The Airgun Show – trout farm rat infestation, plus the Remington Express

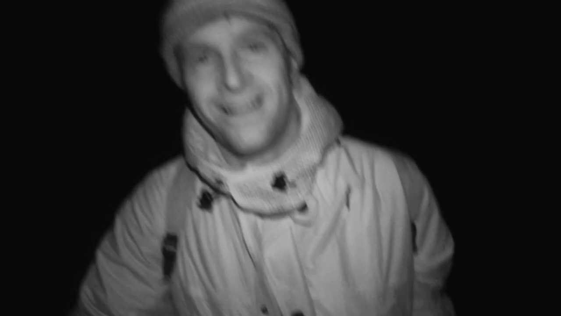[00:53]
We're rat shooting on a trout fishery tonight. That generally goes that where there's water you'll get a few rats. Here it's even more of a problem because it's fed by a stream.
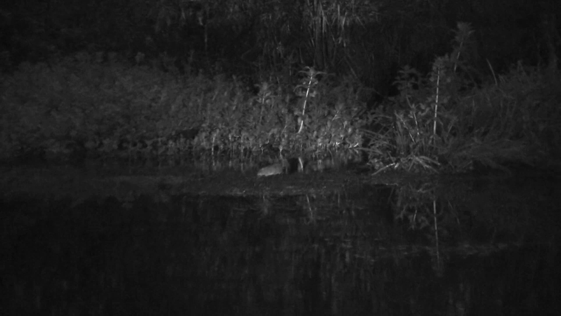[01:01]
It's like a ratty highway. However many rats we shoot or they poison, you're always going to get more turning up.
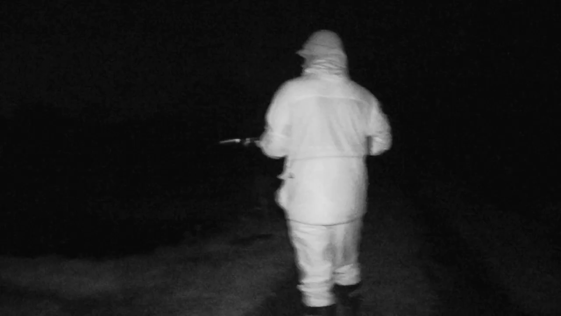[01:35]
My first stop on this dark and damp ratting raid is of course the feed bins.
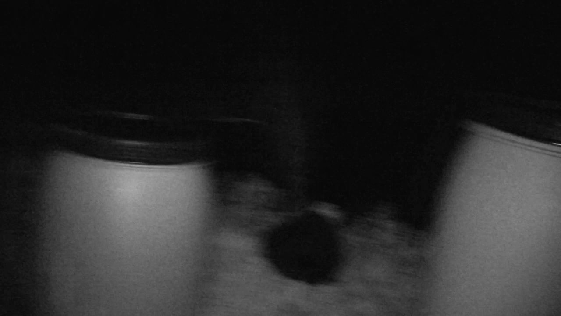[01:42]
This is the main feeding station so it's where most of the pellets are getting spilt. I would assume that that's where we're going to encounter most rats.
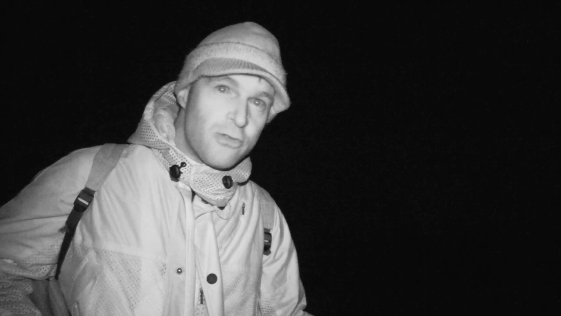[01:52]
What I'm going to do, I'm going to be planning to shoot them here. I'm going to pace back now, about 15 metres, set up my stall so I know exactly what range I'm shooting these rats over.
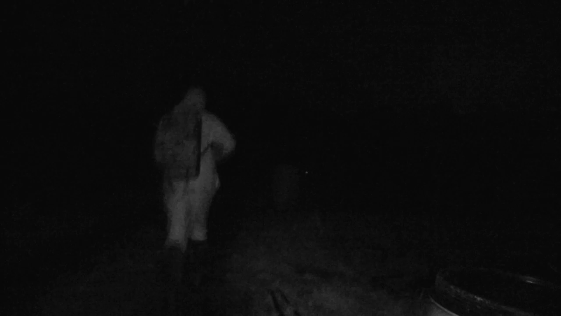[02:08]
If you're going to have any kind of success on this sort of air gunning assignment, you'll need to be comfortable.
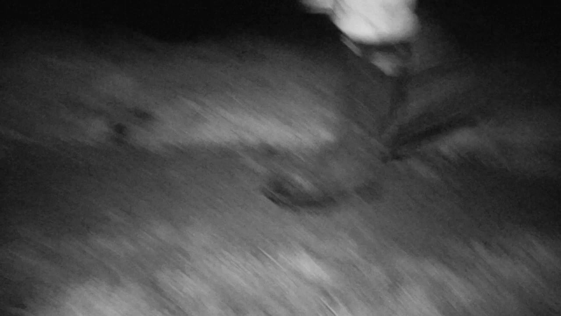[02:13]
Otherwise you'll be heading back home for a cup of tea in 10 minutes. So I'm suited and booted for the weather and I've brought along the shooting stall.
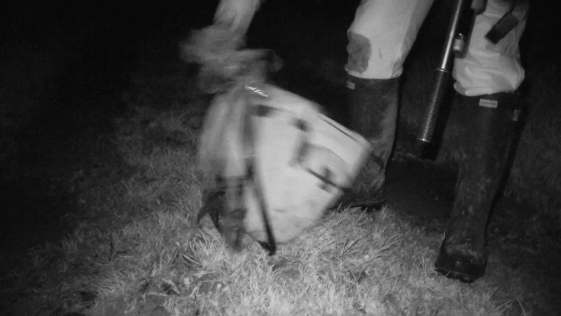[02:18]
Right, that's my range sorted, nice firm base to shoot from. I'm going to head back now and put some bait down. That should do nicely.
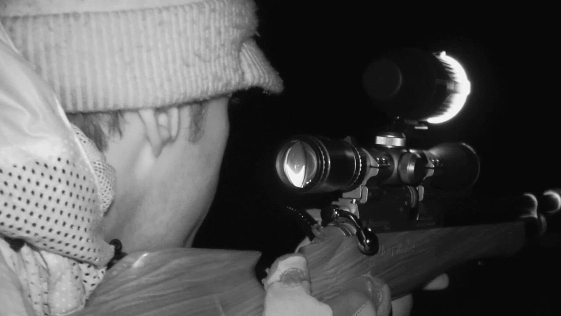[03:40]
That rat is soon followed by another. And another. The challenge is finding one that stays still long enough to get a clean shot off.
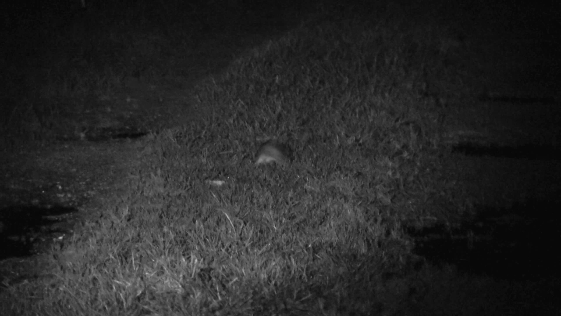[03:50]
Eventually, I get a good chance. That one needed a quick follow-up shot.
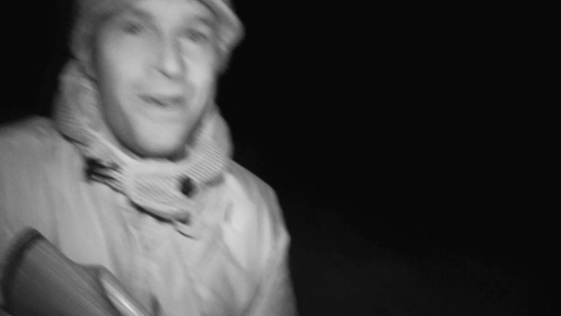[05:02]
Well that one was reluctant to keep still, but it presented me with a chance in the end, and I took advantage of it. There might be large numbers of rats, but they're not going to make things easy for me by hanging around,
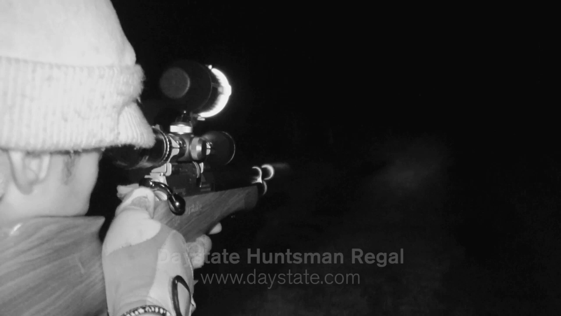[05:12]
so I have to be ready to take swift, decisive shots. Here comes another one. Got it. They're very twitchy, and I didn't have much time for that one, but managed to knock it over with a headshot.
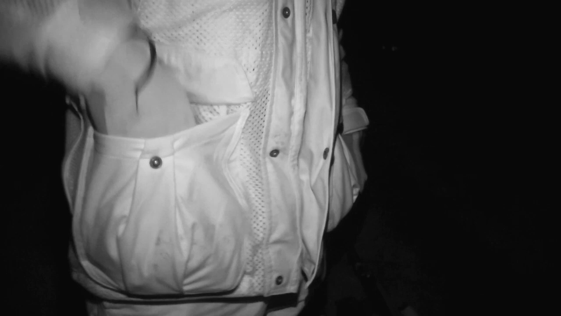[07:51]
And I've got a handheld lamp for this task, so I can pick up the rats without trailing the wires from the gun lamp.
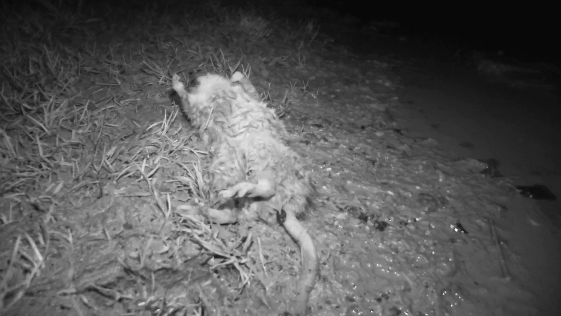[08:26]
After disposing of those rats, the return journey provides me with an unexpected opportunity.
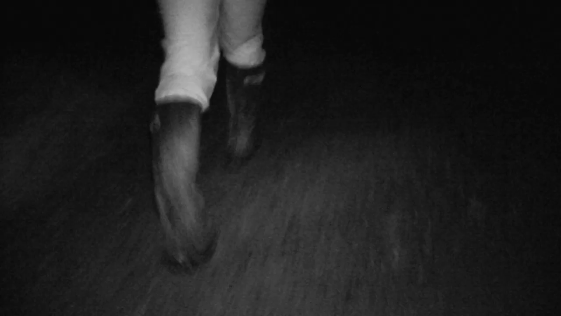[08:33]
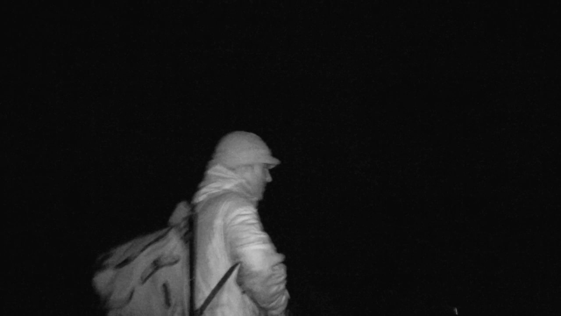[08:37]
The rats just run across the car park, it wasn't hanging around, but I'm going to wait here for a couple more minutes, we might be able to get one or two more to the tally.
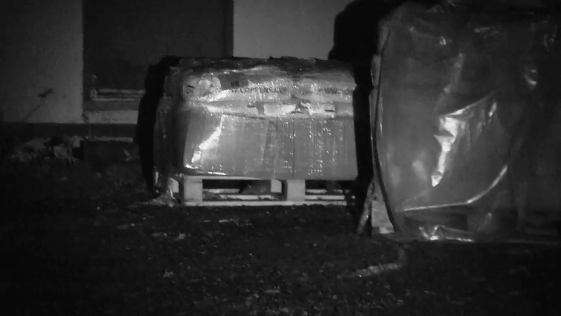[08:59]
I thought I'd be packing up now, but that's two more in the bag.
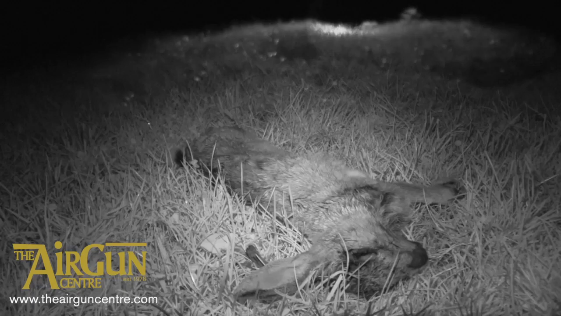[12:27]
Put on the protective lens cap and they can also be used for daylight reconnaissance.